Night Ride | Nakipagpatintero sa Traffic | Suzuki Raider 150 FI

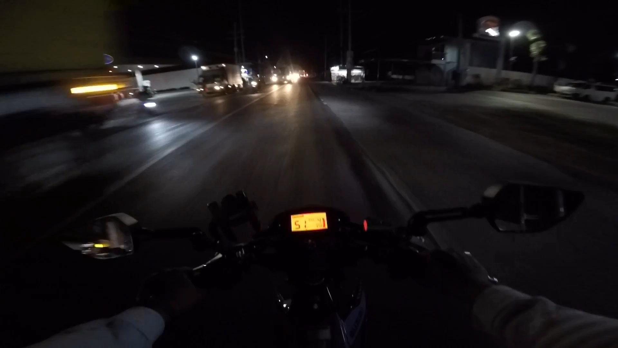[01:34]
Ayan Nakashort pa tayo guys Kasi nga Wala pa talaga sa plano natin Yung uuwi tayo So anyways Dito na tayo sa daan At Eto Sasalubungin natin Yung napaka traffic na daan na to Na hindi na humupa-hupa Ang traffic And Kuna na rin Matry na rin natin Yung ating bagong palit na
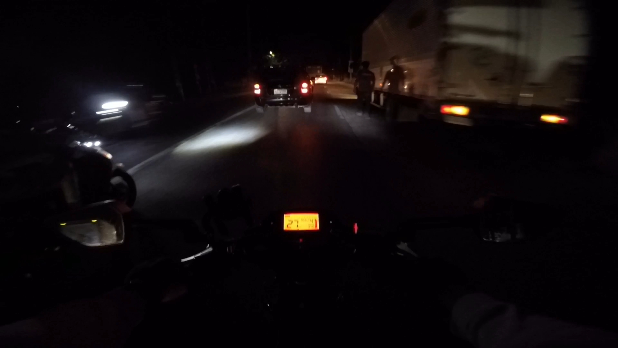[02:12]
So Sa mga hindi nakapanood Nung mga naunang vlogs natin Ayan Biglang Nag-lowbat Yung ating Stock GS battery And Nagpalit tayo Ng OD Gel type Battery So Ayan Mahinom na rin Para makita natin Yung kanyang Performance Kung bibitaw ba sya Kapag Gagamitin sya Sa gabi Or Hindi So pa guys Hina nung Headlight natin Di ko alam Kung kita yung Daan
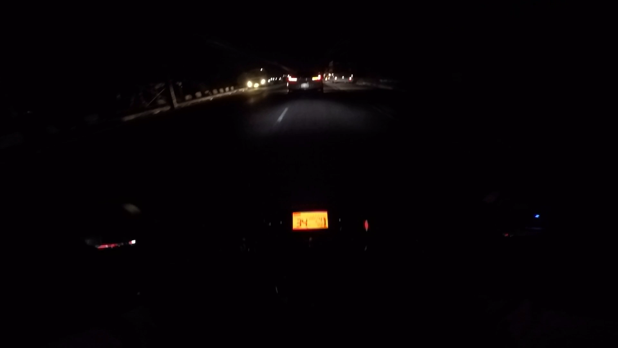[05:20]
Pasensya na kayo guys Ano Hindi tayo mo overtake Kasi sobrang Pangit po Nandaan dito Yan oh Ay Nakukpo
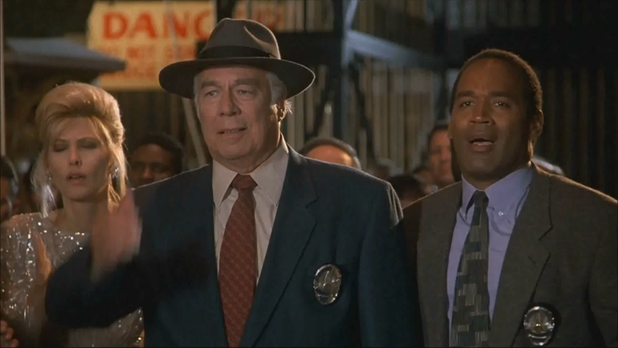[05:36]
Grabe Grabe yung mga sira Nang kalsada dito guys So yan Medyo lumulubag-lubag na Kahit na paano Hindi na tayo Bumper to bumper
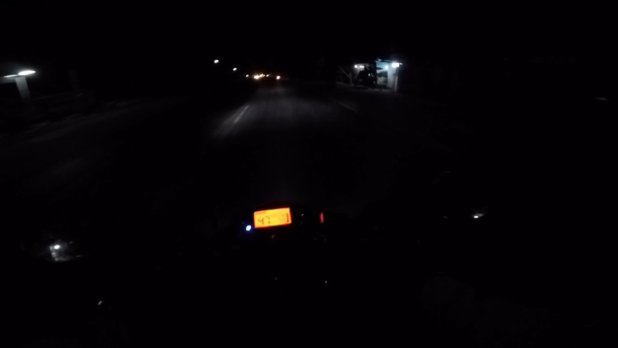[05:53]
So yan Ingat ka la kuya Walang ilaw Grabe Dami din Nakakasulubong Nung nga nakamotor Siguro mag-ride sila Kasi Long weekend eh Holiday ang Monday Dahil yun Ay isang Special day